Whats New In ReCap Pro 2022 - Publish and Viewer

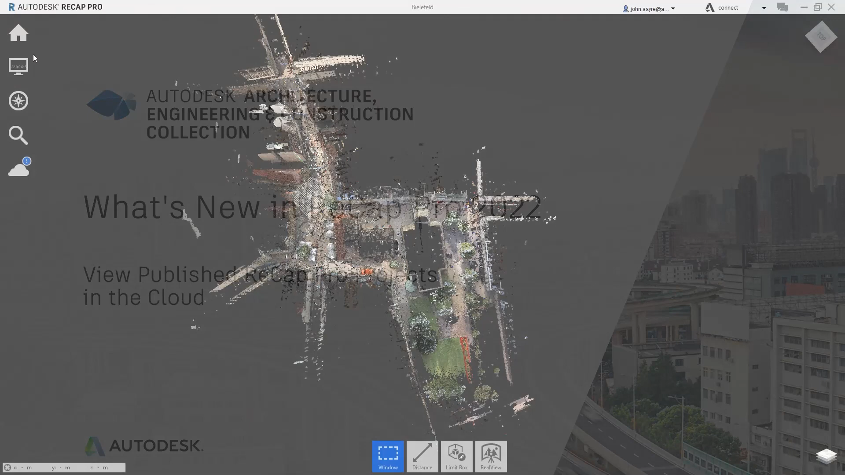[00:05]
new and recap pro 2022 is the ability to publish and view the real view of your recap project in the cloud via bin 360 this new functionality gives the user great flexibility to collaborate with all stakeholders you have the option of selecting all the scans in the project or only the scans you need at that time after selections have been
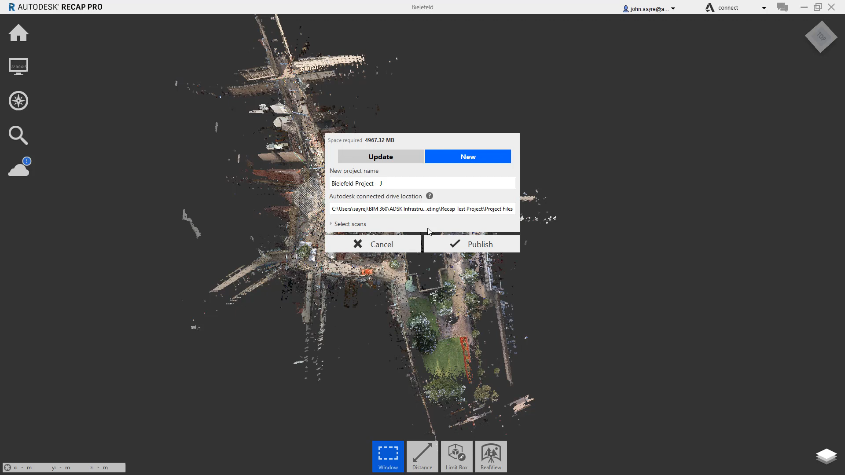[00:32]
made you can select publish and then monitor the status
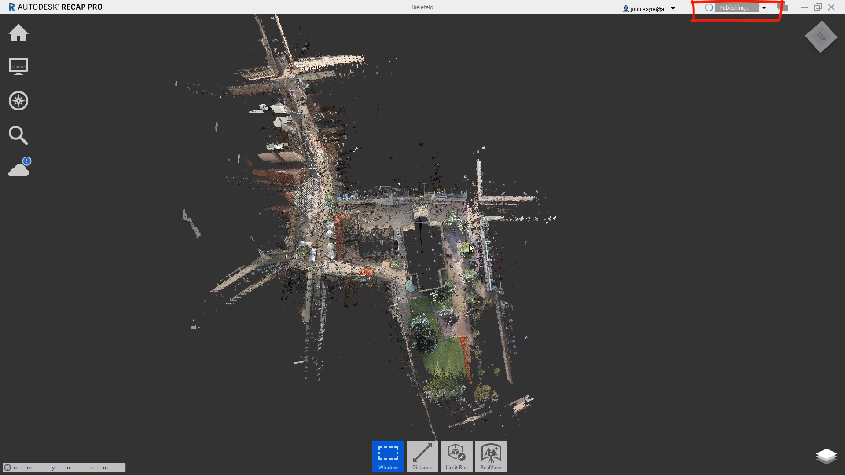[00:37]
once the publishing is complete you can navigate in BIM 360